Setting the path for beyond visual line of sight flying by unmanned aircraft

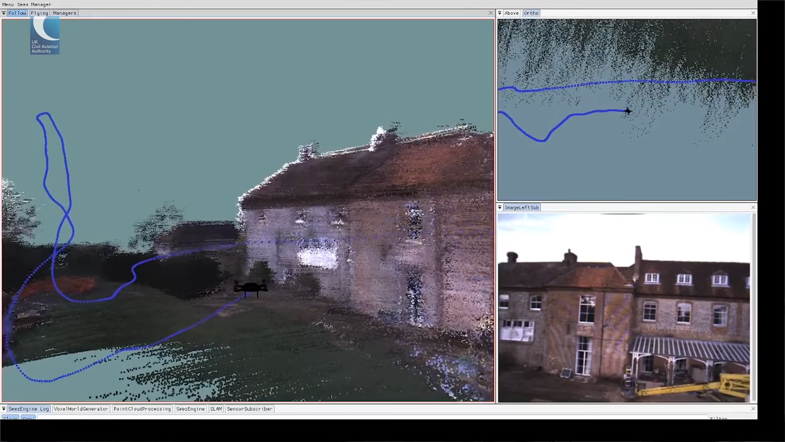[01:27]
And the drone has sensors and it uses the sensors to gather all the information about its surrounding, build a 3D map of it and then sends all this wirelessly
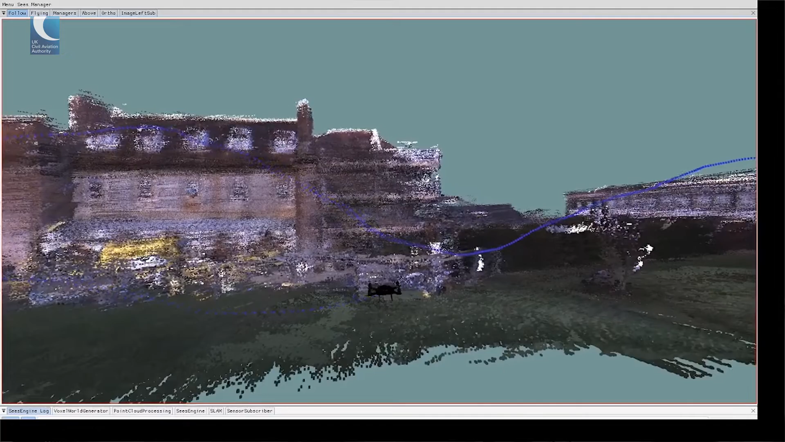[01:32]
to the pilot so that the pilot himself can in fact feel like if he was flying on the site.